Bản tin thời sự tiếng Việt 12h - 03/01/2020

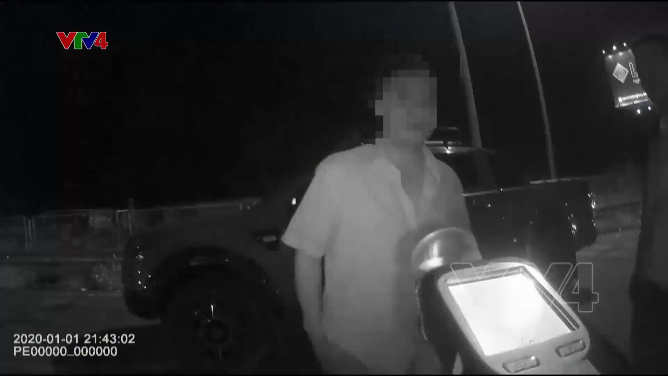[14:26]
Lái xe bị kiểm tra nồng độ cồn trên cao tốc Pháp Văn Cầu Rẽ vào tối ngày 1 tháng 1 vừa qua.